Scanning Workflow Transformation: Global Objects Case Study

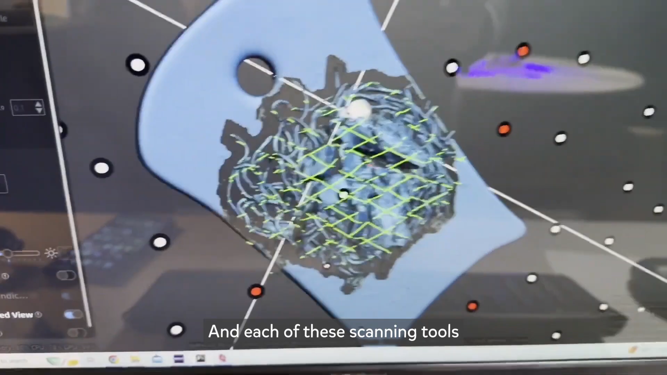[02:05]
have their own software associated with them for cleanup and for a lot of things.
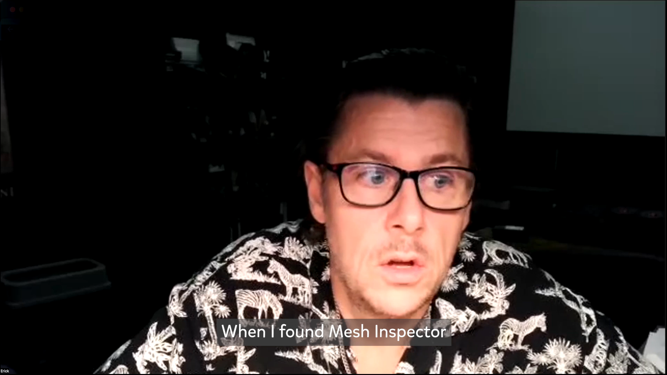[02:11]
And when I found Mesh Inspector, it was funny, this is really cool. And then I started using it, I was like, holy, holy, pardon my French, holy shit, this is really good, right? It's really good because it's a new architecture. And a lot of the things that were taking hours and other software I was doing in minutes inside of Mesh Inspector. And then I started playing with point clouds and just putting, bringing in raw point clouds.
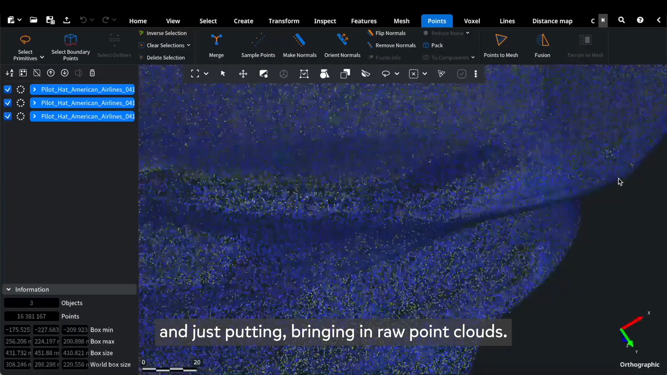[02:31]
So instead of meshing them somewhere else, I started meshing them inside of Mesh Inspector. Oh my God, that was incredible.
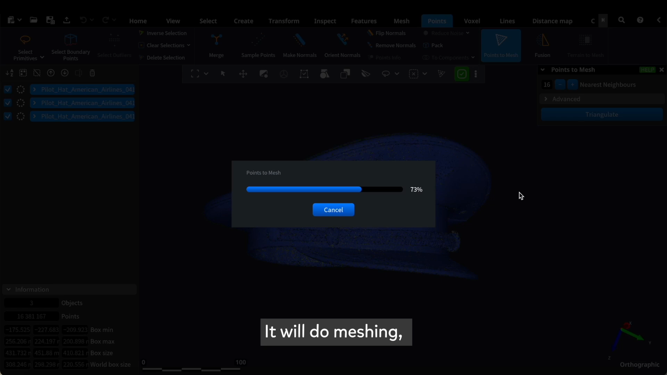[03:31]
It'll do meshing, it'll do whole filling, it'll do other things, but we'll just take the points out of it and bring it into Mesh Inspector and do everything else inside of Mesh Inspector, including alignment.